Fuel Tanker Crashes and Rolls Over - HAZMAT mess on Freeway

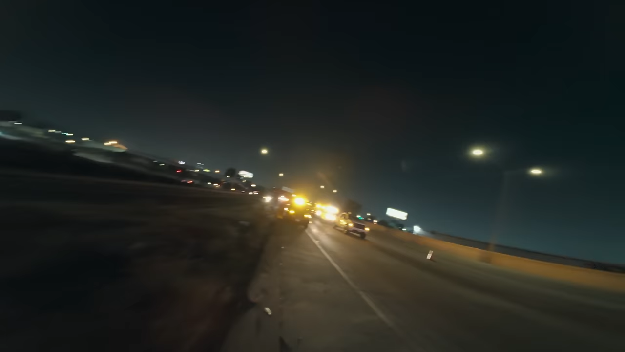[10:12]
it's roughly almost 4 o'clock, so yeah, roughly the ETA of 2 hours for this pump truck finally came through. So they parked up in front, and then the tanker that's supposed to receive the diesel fuel from this overturned tanker, I believe it's gonna come off the off ramp, so go back up or come this way. But I know it's being escorted by a CHP unit.
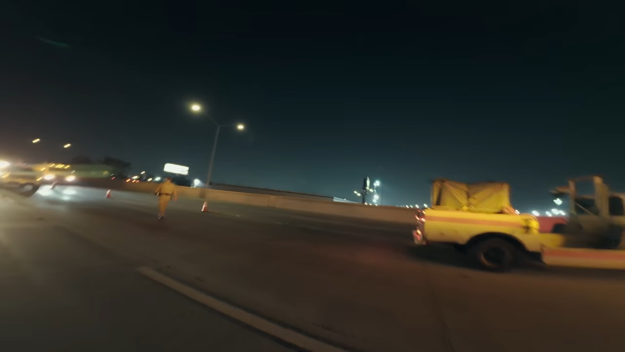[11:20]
There's a tanker. So this one's going to pretty much park right next to the tanker.